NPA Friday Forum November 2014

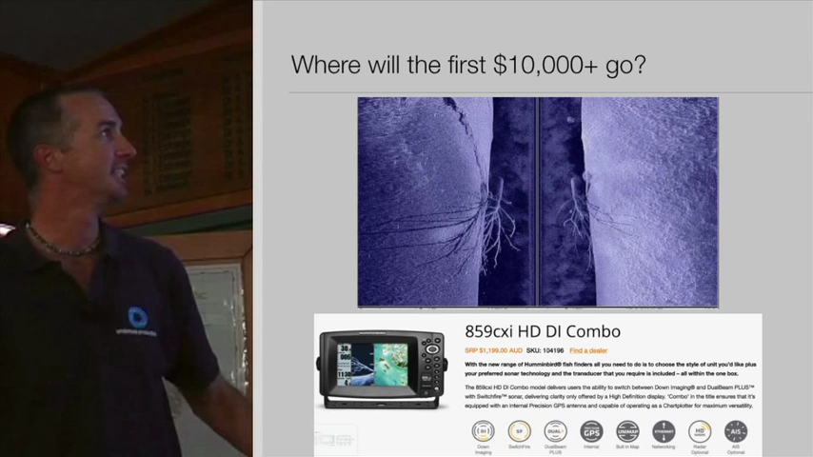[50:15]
And with this you can see every single stick. That's probably a plastic bag stuck to one of the branches.